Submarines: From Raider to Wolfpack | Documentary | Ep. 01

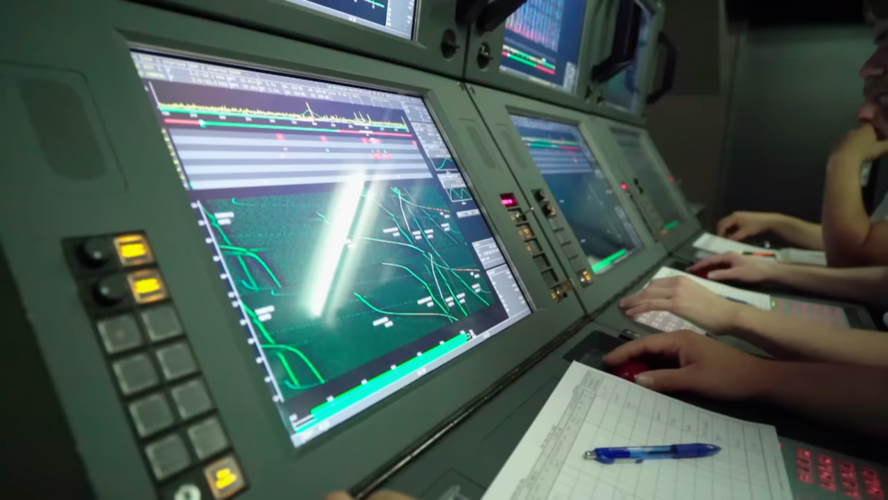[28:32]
which listen to sounds in the water and pick up sounds from the surface.